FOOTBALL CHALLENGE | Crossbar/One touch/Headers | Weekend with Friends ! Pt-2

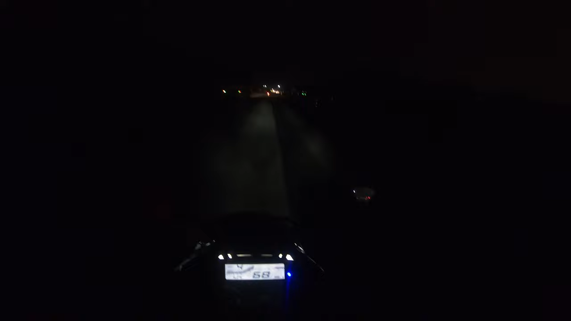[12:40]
तो गाइज अभी हम लोग नाइस रोड जा रहे थे और नाइस रोड एंट्री से पहले वो रोक लिया हम लोगों को, बोला कि भाई 10 बजे के बाद से बाइकर लोग अलाउड नहीं है तो आप जा नहीं सकते अंदर. और ये पता नहीं हमको कब रूल निकला.
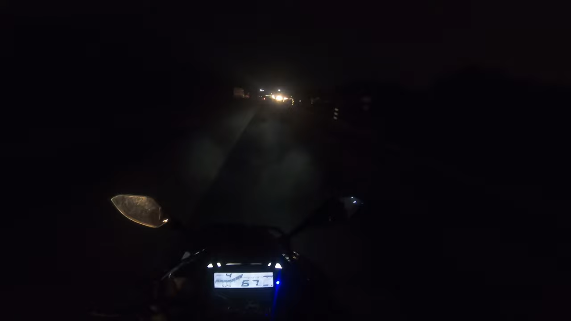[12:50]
तो अब यही है कि हम लोग को आउटर रिंग रोड से जाना पड़ेगा. ओह माय गॉड, सिरी, आई हेट सिरी राइड्स.
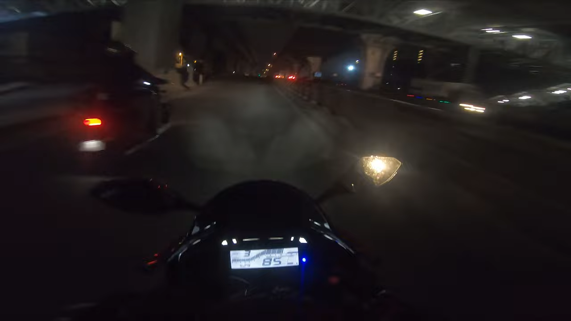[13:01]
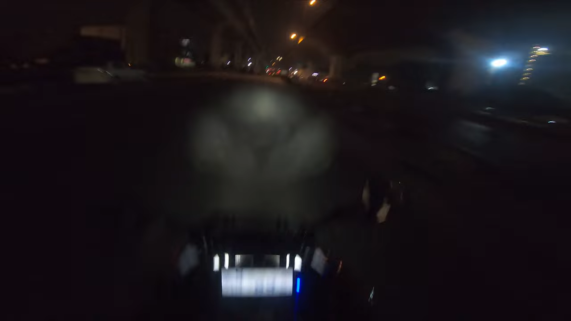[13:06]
That's why I hate cities.
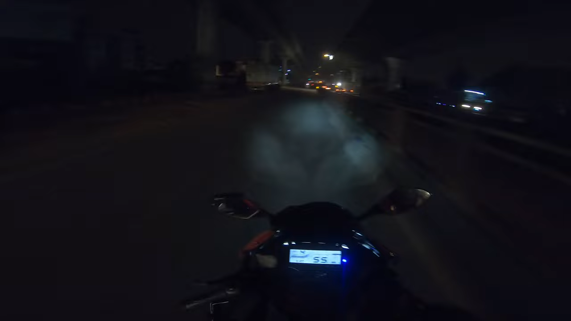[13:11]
It's fucking raining, bro. It's fucking raining. And look at our Bengaluru. Bahut tez barish ho raha hai yaar. I love this kind of scene, bro. Just look at this.